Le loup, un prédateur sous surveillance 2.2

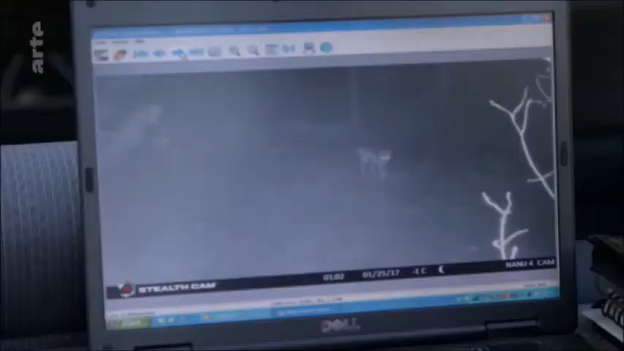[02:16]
Le voilà. Ils étaient de nouveau de sortie pendant la nuit. Ils sont deux.
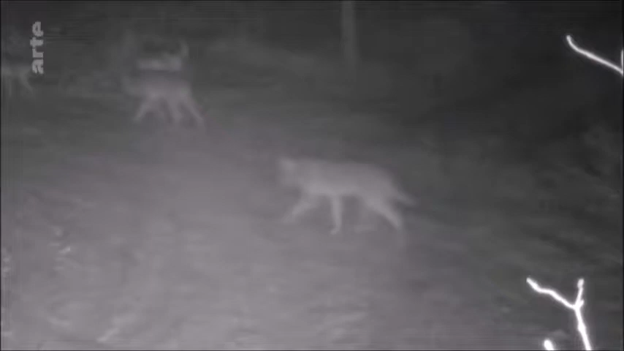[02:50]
Serait-ce les auteurs des attaques répétées dans la réserve naturelle ? C'est possible.